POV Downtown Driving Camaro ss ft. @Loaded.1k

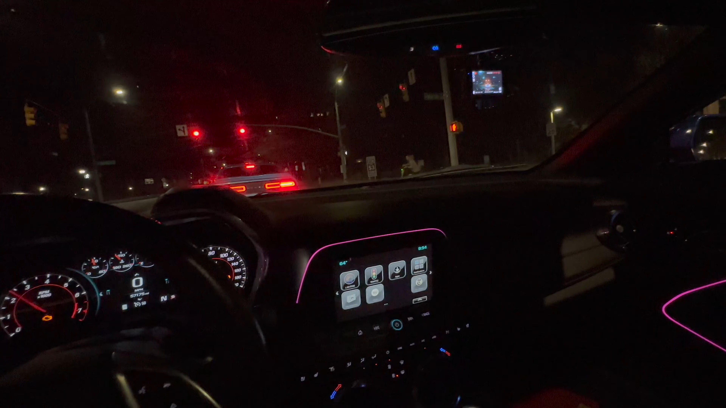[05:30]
I just did a red line. I hate doing them.
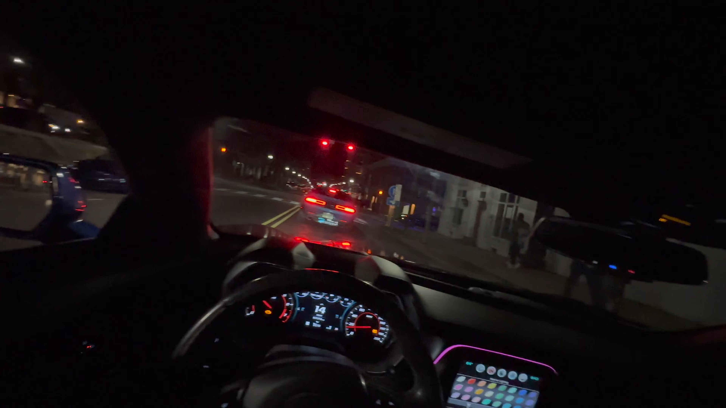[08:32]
Shut your s- No, he did not just do that.
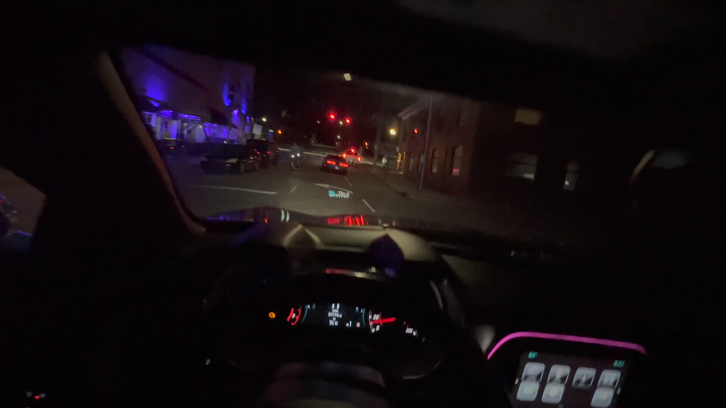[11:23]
I don't know, somebody this place give me like, he got a, I mean, it's a bar to lounge, but it look like he got a secret club, like, feel me? Knock on the refrigerator 3 times and that motherfucker gonna open up, feel me?
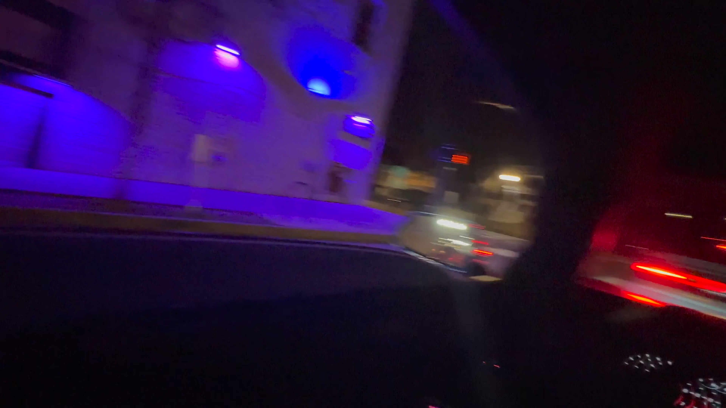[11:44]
Shut your See, I'm about to just start chatting right quick. Ooh, that shit look good. But I just want to let y'all know. Boy, that's a police officer. All right, YouTube, feel me?